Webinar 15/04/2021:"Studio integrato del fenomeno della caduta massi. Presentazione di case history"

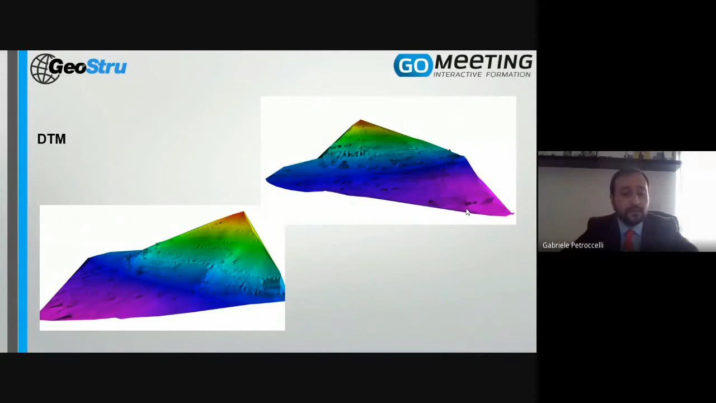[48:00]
utile della geostru e come vedete ecco i diversi colori rappresentano le classi omogenee in termini di attività